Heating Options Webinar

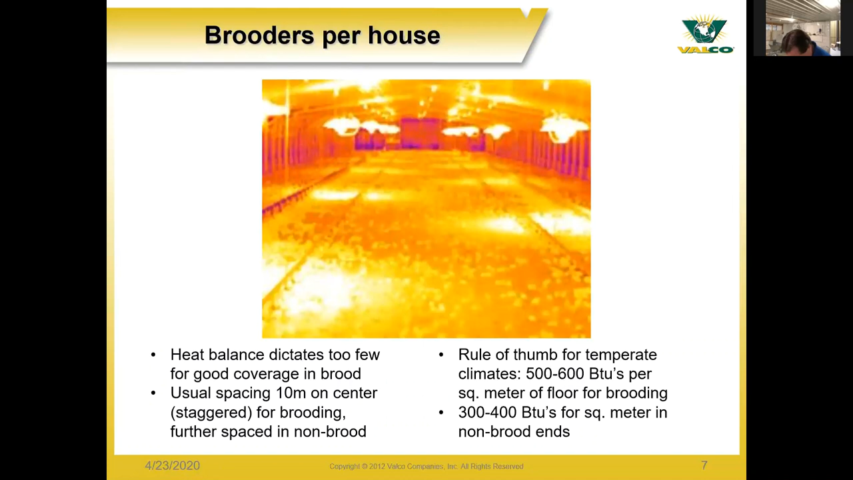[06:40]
square meter on the floor in the brooding area 300 to 400 btus per square meter in the non-brood area with the brooders you have different ignition types
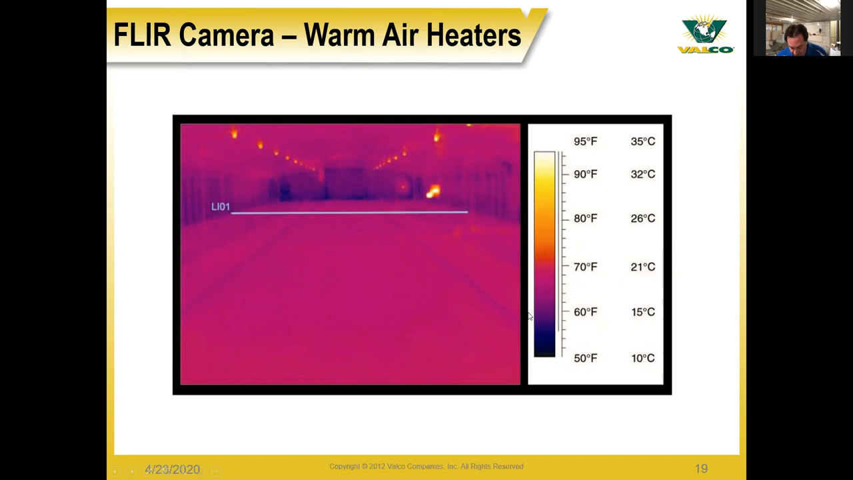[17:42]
or space heaters this is after 20 minutes and you can see that the floor it's it's a even temperature but it's not very high after 20 minutes the the temperature is roughly only 18 degrees celsius as we move on to a similar picture with radiant brooders you can see here where you have heat patterns on the floor from the brooders below them where it it heats up the floor itself much quicker this picture here is shown after 10 minutes uh the result shows how you have a higher temperature in those areas on the floor versus what you saw in the previous slide with uh forced air heaters and this here you can see where it's uh it's
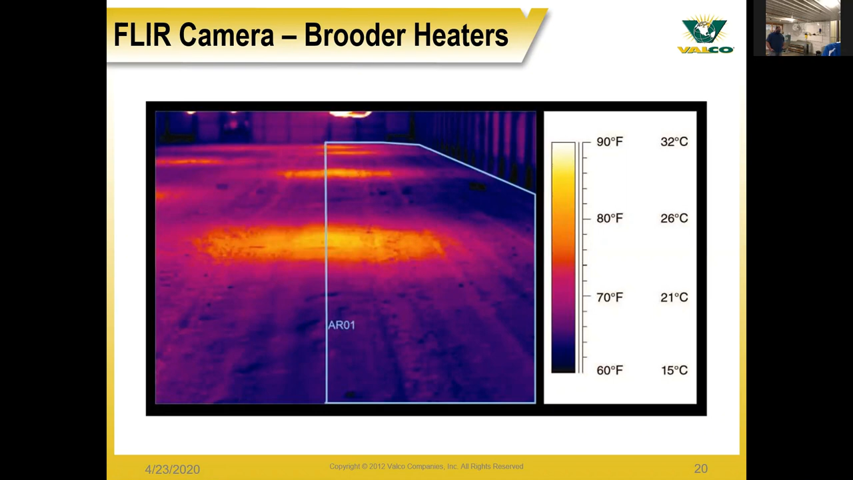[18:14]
roughly 32 degrees celsius in those spots under the brooders as we move on we have another picture of using infrared tube heaters as well um you have a much larger heat pattern the floor is warmer up in different areas and again this is after 10 minutes as well and you can see how quickly the tube heaters can place a more uniform heat pattern on the floor again this in 10 minutes this is 26 degrees celsius over a good larger area of the floor pattern and
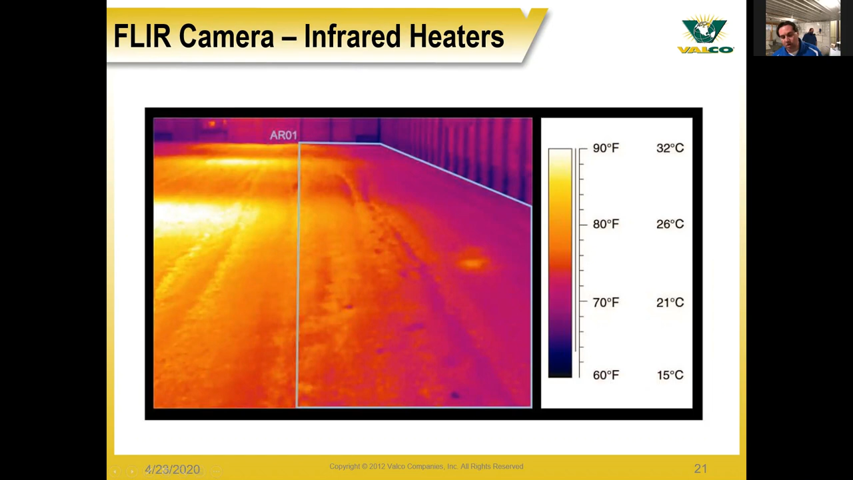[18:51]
this will allow the birds given there's more heat dispersed across a wider pattern though allow the birds to move more freely and roam a little bit more as you would like with that being done with the with the slide presentation there hopefully we uh